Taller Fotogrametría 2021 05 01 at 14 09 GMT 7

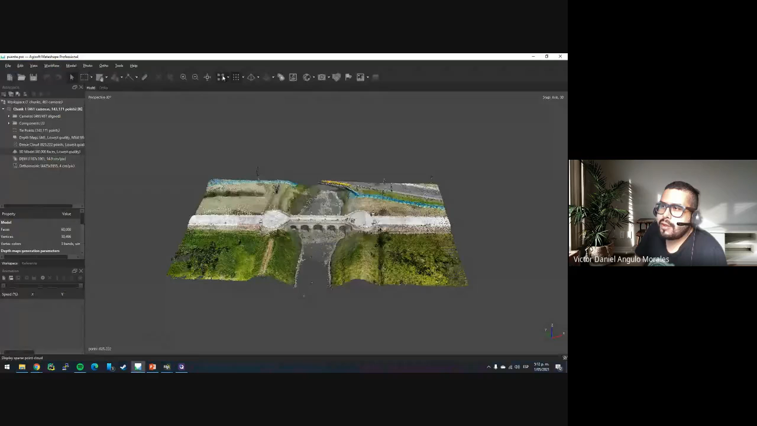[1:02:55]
voy a abrir otro Metashape porque este ya es el resultado y vamos a ir haciéndolo poco a poco
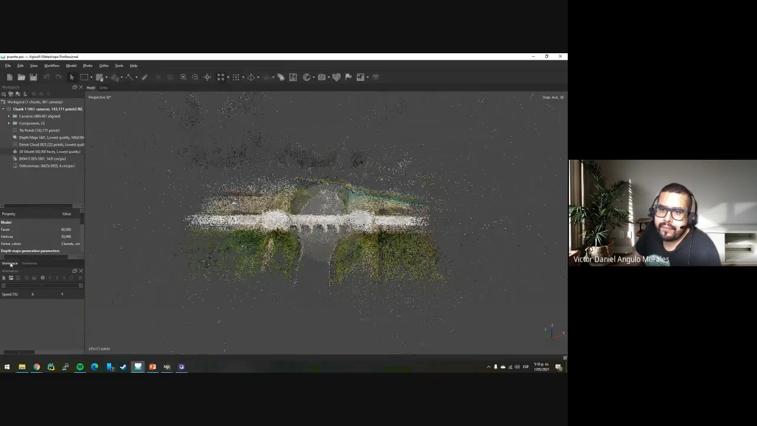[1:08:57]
ya ustedes lo hacen él calcula algo así muchachos si ven punticos de colores
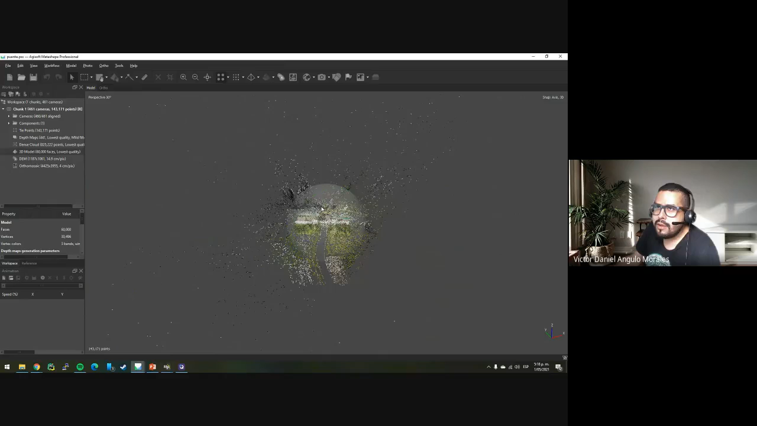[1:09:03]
entonces esos punticos de colores que representan él representa lo siguiente miren que yo voy a colocar él dice esto miren él va cuando ustedes colocan este botoncito de cámara él le va a decir una vez hagan hecha la alineación dicen donde tomaron cada foto
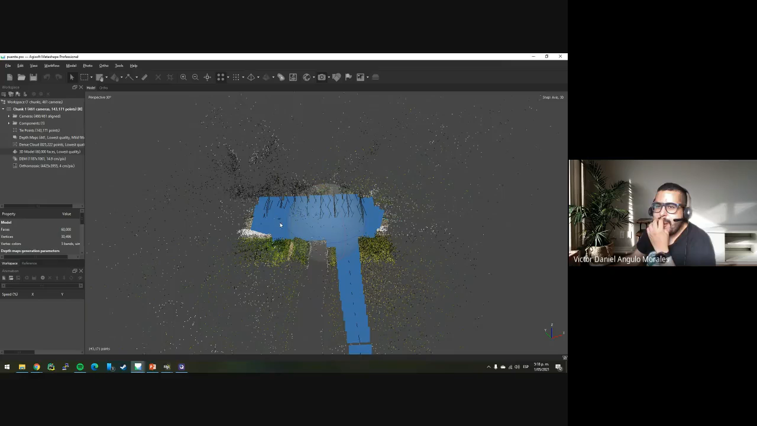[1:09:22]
entonces eso se llaman los punticos de paso cada puntico
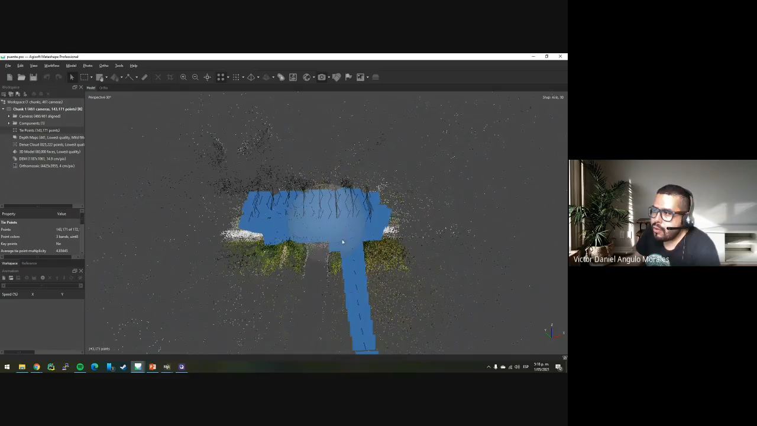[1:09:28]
en un mundo 3D depende de unas fotos entonces creo que puedo ver mi referencia puedo abrir una
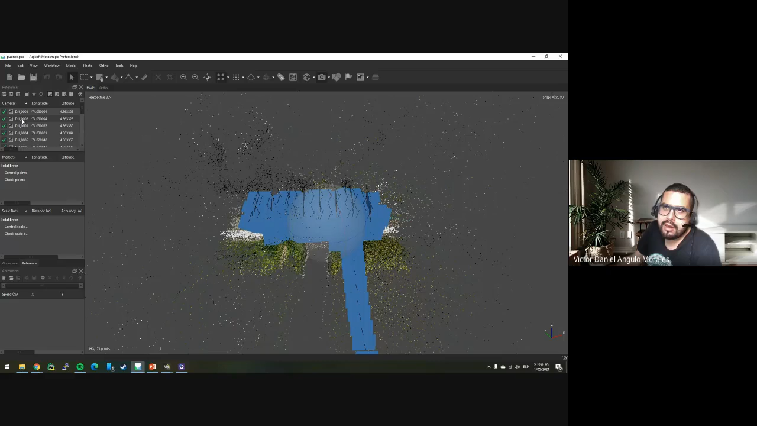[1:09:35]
y creo que acá yo puedo ver los puntos si ven todos esos punticos
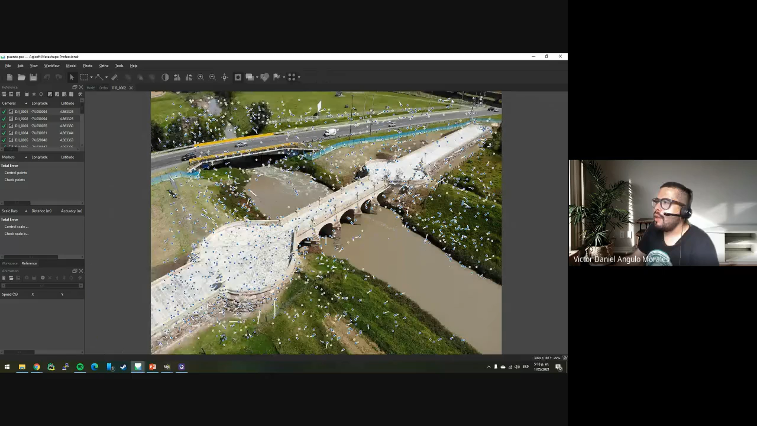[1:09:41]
que ustedes ven en esta foto son los punticos que le encontró parecidos con la siguiente foto o con una foto parecida si ven entonces dicen oiga mire esta foto se parece muchísimo
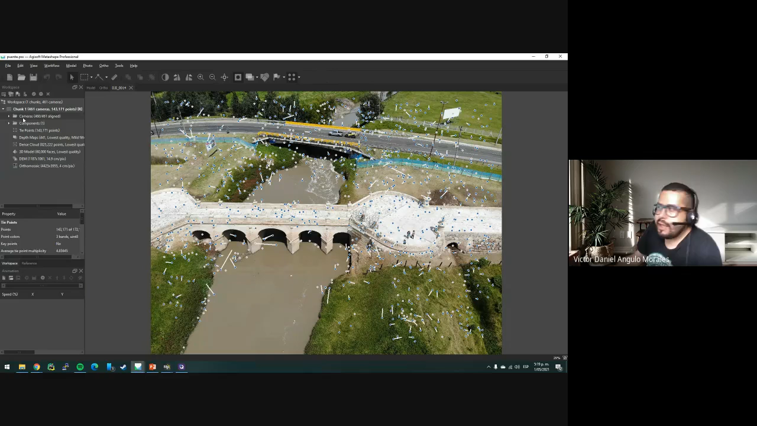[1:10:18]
cuál es la alineación muchachos entonces la alineación es eso voy a alinear todas las fotos entonces ustedes toman las fotos con su celular y van a tener muchas fotos como estas pero de lo que ustedes quieran alguien me dice profe pero es que hay fondo
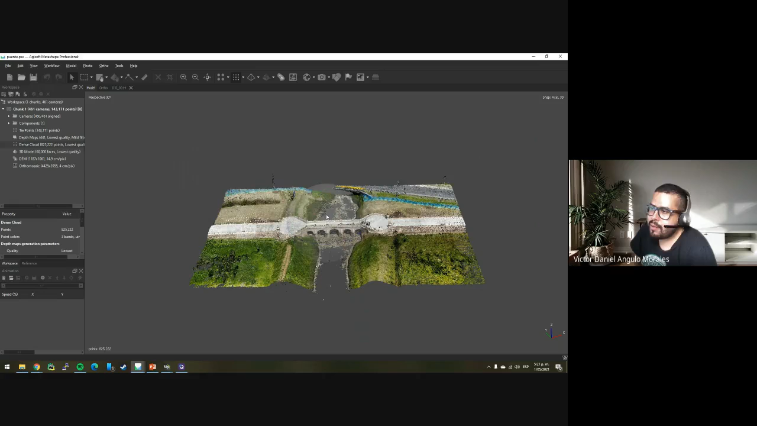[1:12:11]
build y aquí parámetros por defecto y aquí le van a colocar el más bajo si coloco intermedio alto eso va a crear muchos más puntos ¿listo? no es necesario hay algo que digamos si ustedes pueden darse cuenta que él no es capaz de reconstruir el agua ¿por qué? porque es que el agua imagínense que el agua crea crea si bien estas sombras estos reflejos eso confunde al software el software no es capaz a veces de entender eso y él lo confunde totalmente ¿listo?
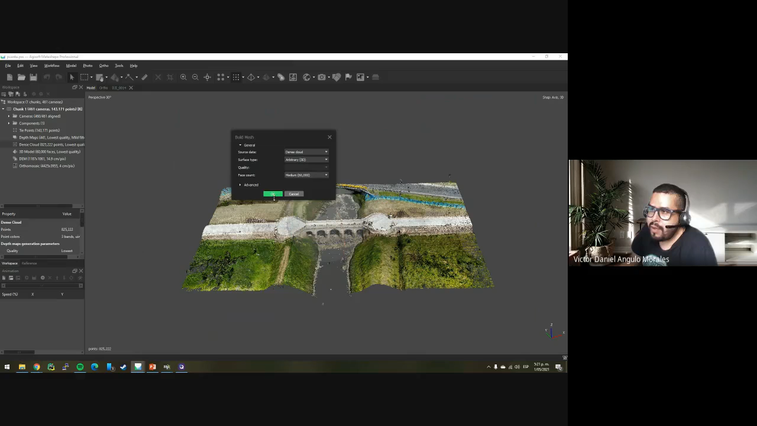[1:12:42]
alguien dice profe yo quiero un un mesh un mesh es unir esos punticos para tener triangulitos entonces ustedes acá le dicen construir mesh y le dicen ok y van a tener algo así así entonces si ven que acá yo tengo es cada puntico
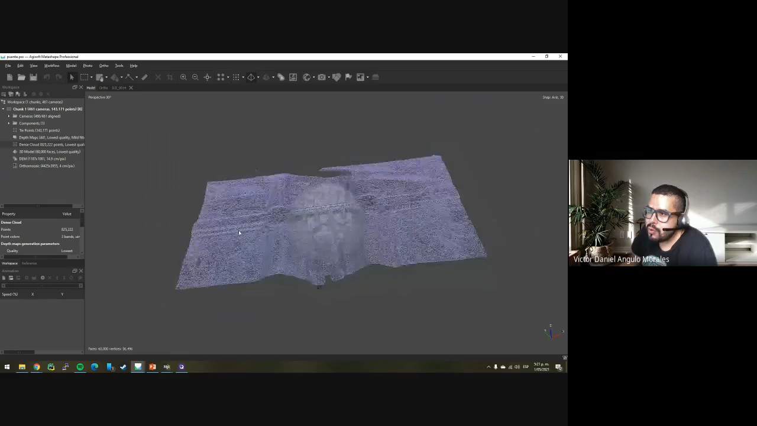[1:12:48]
que yo tengo él lo une con el puntico vecino y crea una superficie esa superficie yo la puedo
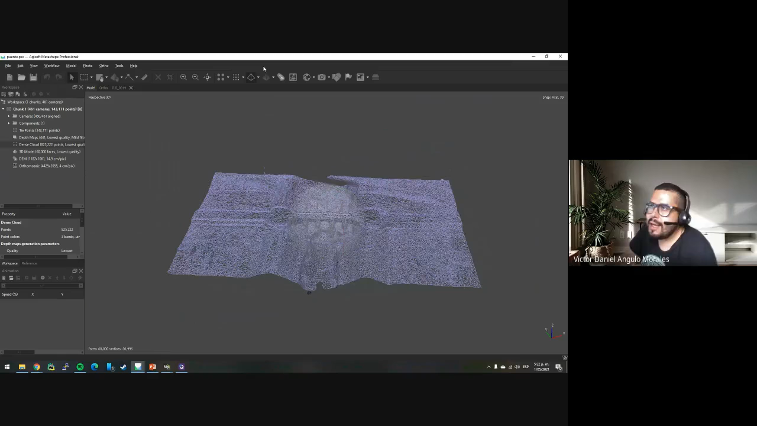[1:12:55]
ver así como ya una superficie sólida
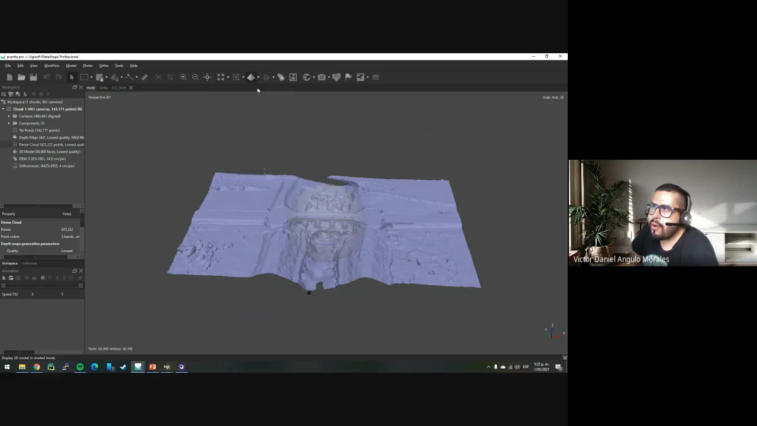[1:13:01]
o la puedo ver coloreada si ven que ya empieza a tener mucho sentido